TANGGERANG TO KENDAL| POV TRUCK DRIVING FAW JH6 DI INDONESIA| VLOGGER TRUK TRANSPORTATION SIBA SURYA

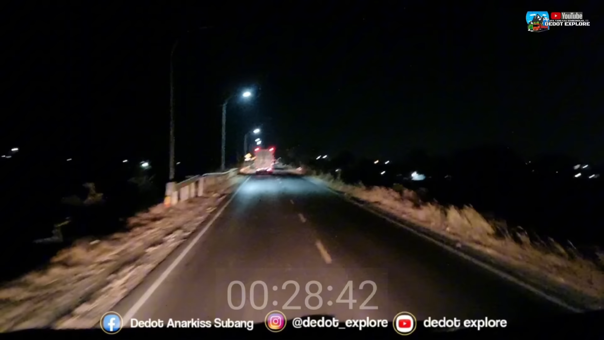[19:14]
Edan, udah nyampe di lingkar Brebes Tegal. Istirahat lagi mas ya? Istirahat. Di portal lagi guys, saya baru bangun nih, baru kebangunan. Anginnya dingin. Seperti biasanya langsung mengarah ke RM.
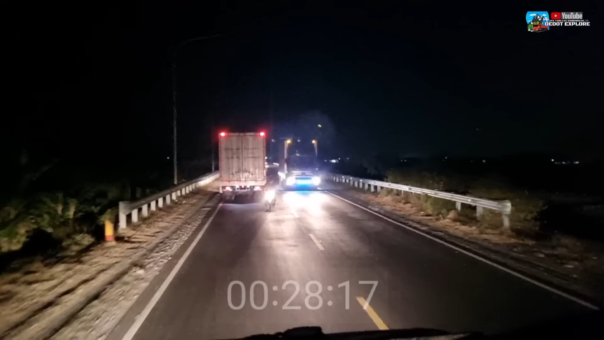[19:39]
Dingin mas. Anginnya dingin banget, mau hujan ini. Tahan. Langsam.
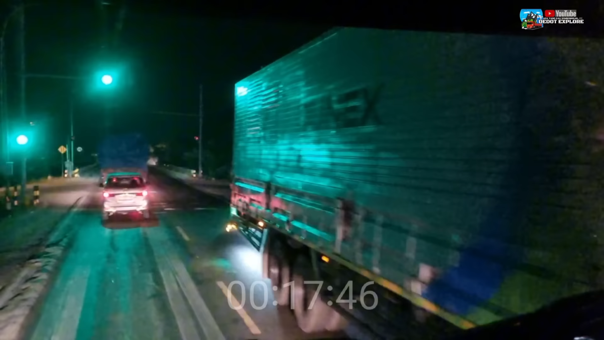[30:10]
langsung menuju Pemalang yang dituju karena aplusan di sana. Bismillahirrahmanirrahim.
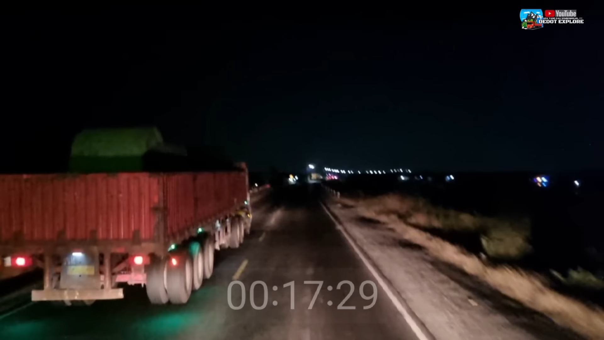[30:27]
Dap putih mas, muatan koil nih. Kalau nggak muatan koil mah udah melesat ngacir. Kayaknya pintunya kurang kencang itu. Yuk, sambil teleponan dia. Pintunya kurang rapet itu. Tegal, Kota Bahari.
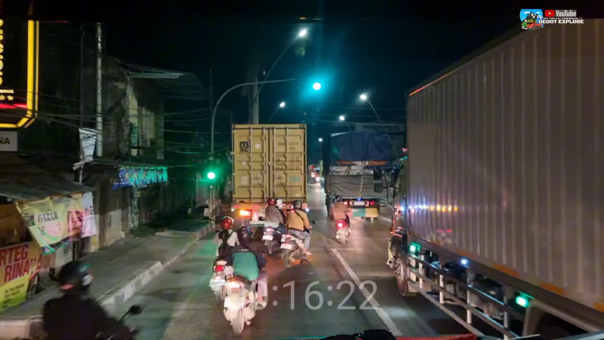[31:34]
Detik-detik pokoknya guys, detik-detik get married. Hati-hati spion hilang caplang nanti. Hati-hati mas, spion jangan sampai caplang.
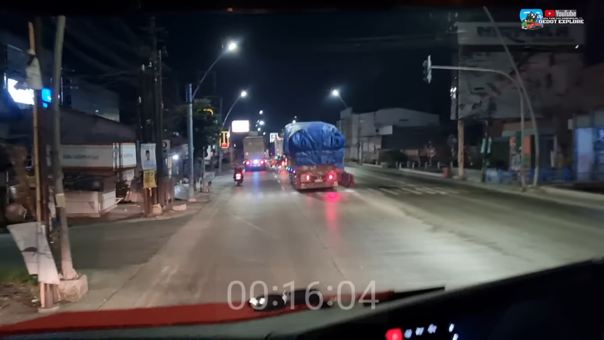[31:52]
Eman-eman, nyari kerjaan susah.
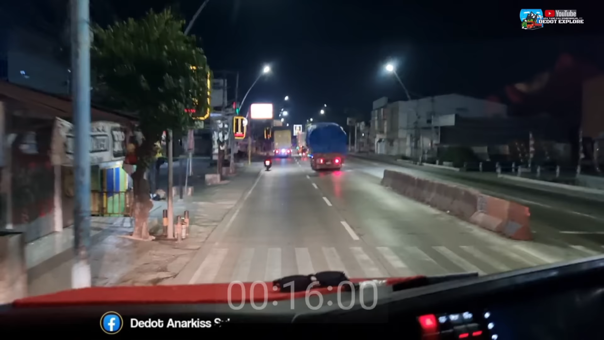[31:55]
Masuk kota Tegal guys, Tegal. Nih di sini ada tempat wisata PAI, Pantai Alam Indonesia Tegal.
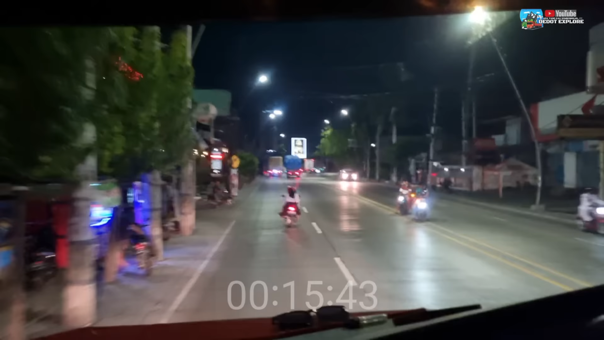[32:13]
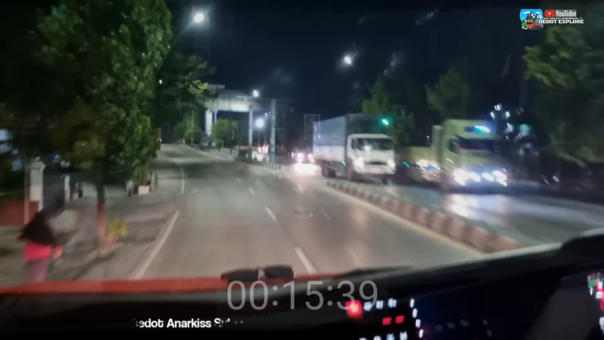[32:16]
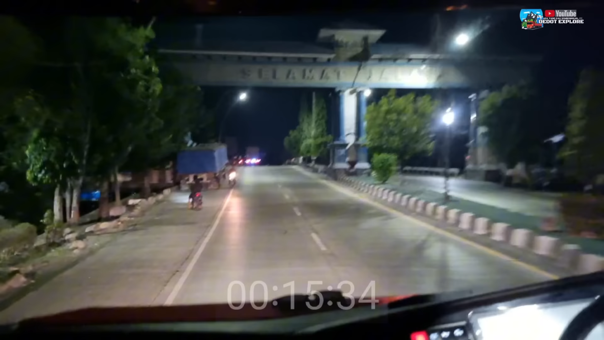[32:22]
As, nganan dikit, nganan titik, nganan titik. Tegal, Tegal. Kabupaten mas ya, Kabupaten Tegal, perbatasan nih. Tadi Tegal kota guys. Langsam. Terus.
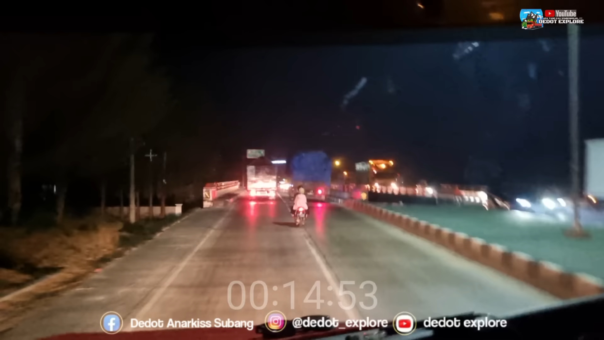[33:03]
Astagfirullahaladzim. Ngebut, ngebut banget guys. Desi kilong zigzag. Ugal-ugalan bawa mobil. Ampun Gusti, pangeran udah nyampe Pemalang pun. Hati-hati mas, pelan-pelan ya dek. Kalau udah ya, kejadian ya, gak bisa disiarin ulang dek. Aduh, saya gak istirahat ini. Dikit lagi nyampe lingkar Pemalang ini.
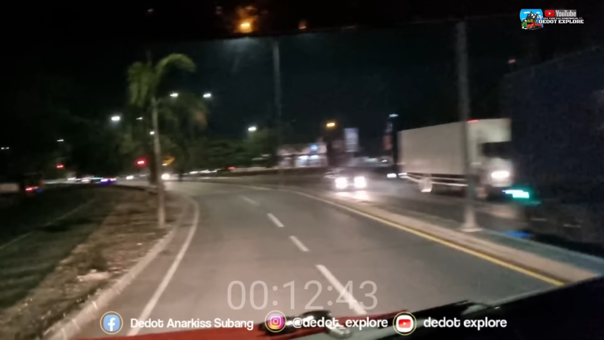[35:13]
itu masuk tol aja lah. Untuk kali ini kita masuk tol karena Dedot harus ngedit nih. Jadi biar nggak terlalu capek lewat tol sambil ademin ban, ngedit dulu video.
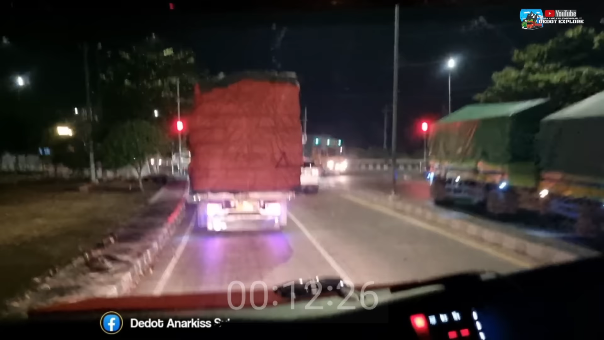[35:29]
Nah itu di depan tuh ada mobil pribadi lagi, malah ikut minggir di depannya. Kalau di depan mobil pribadi, oh itu mobil bis mau puter balik. Nah ini nih keluar penumpang udah.
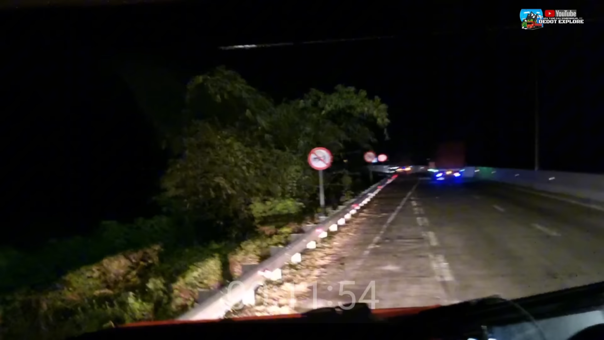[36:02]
Tadinya mau lewat jalur alas roban guys, tapi nggak jadilah. Istirahat, dipakai buat istirahat. Ngedit dulu, ngedit. Jam 10:30.
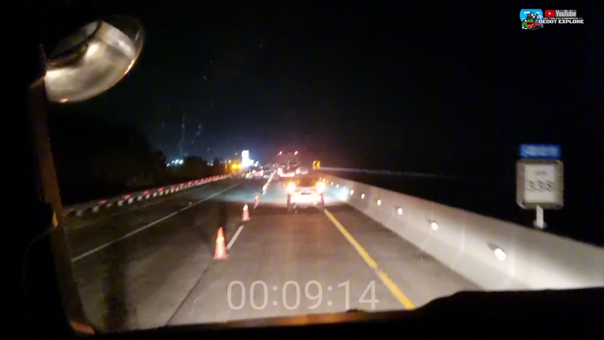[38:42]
sekitar sebelum rest area 338 guys. Perbaikan jalan, harap ngambil lajur kanan. Alhamdulillah ya Allah, nyampe masih jam 2:30 nih. Jam 2:30 subuh. Nyampe juga di Weleri nih guys.
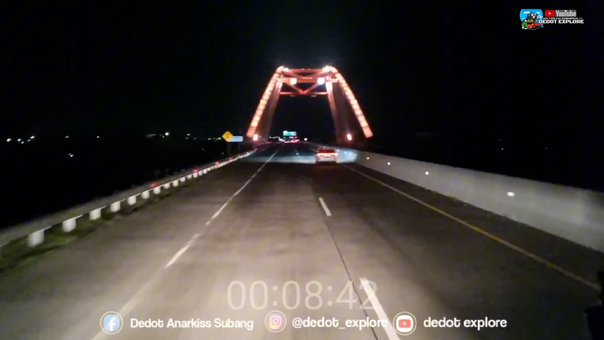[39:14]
Weleri. Biasanya nyebut Waleri, sekarang jadi Weleri. Canggung guys. Jembatan merah nih, Gringsing.
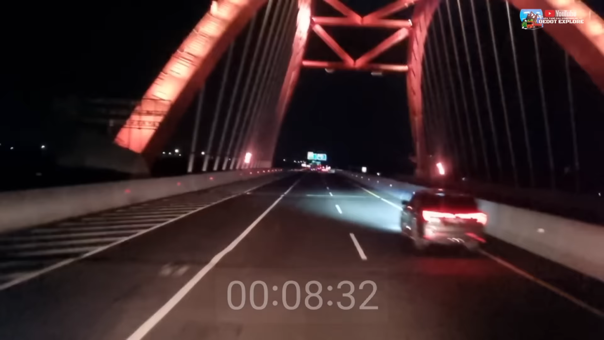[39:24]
12 tol. Jam 2:40. Nyampein lokasi apa istirahat di Hotel Merah Putih Kendal ya. Ntar lihat dulu lokasinya nih GPS. Kita langsung keluar guys di gerbang tol Weleri.